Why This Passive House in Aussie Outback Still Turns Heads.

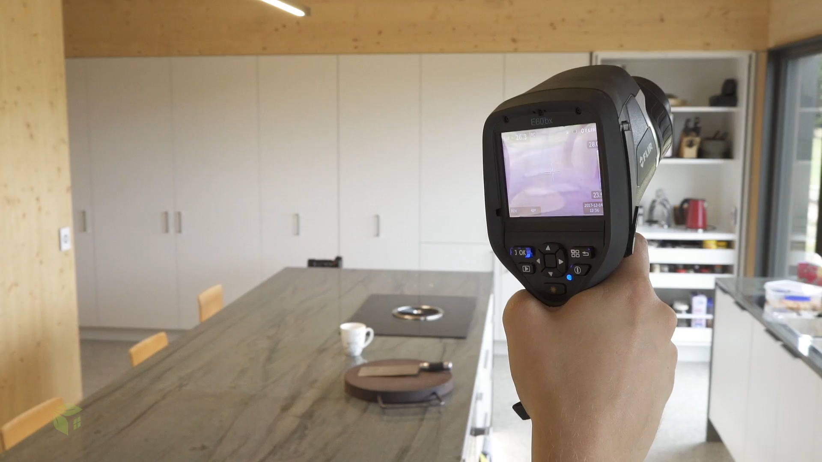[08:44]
So the insulation consistency on this build is amazing. Not even a degree temperature differential on the corner junction.
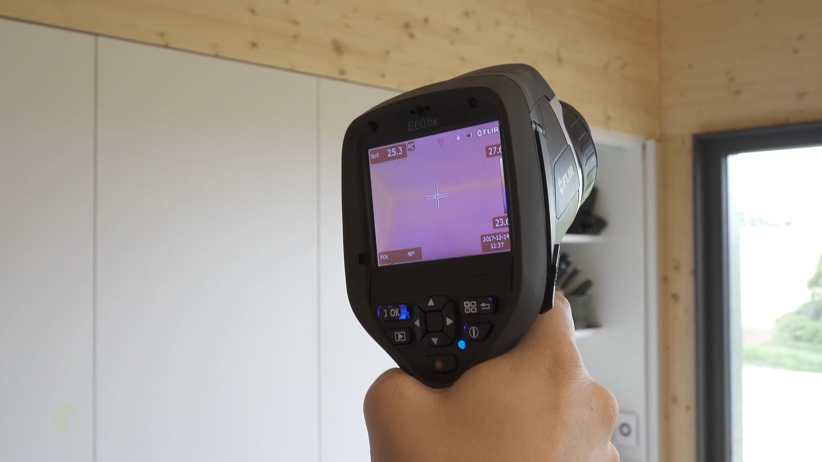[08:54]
On screen: spot 25.3°C
In the majority of older homes with poorly installed insulation,